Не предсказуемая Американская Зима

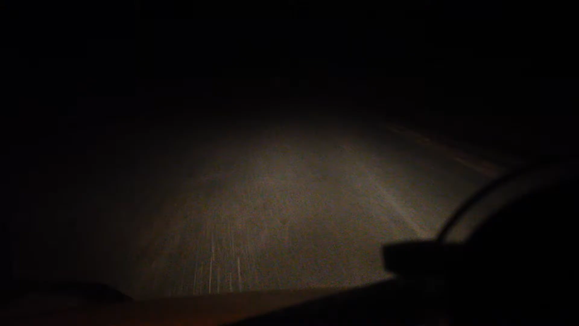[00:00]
шторм. Непонятно, что здесь. Не видно ничего. Я даже, блин, не знаю, куда ехать. Это просто жесть. Какая-то. Снег идет. Кружится, летает. Моя скорость 40 миль. 60 км/ч. Ничего не видно. Вообще ничего.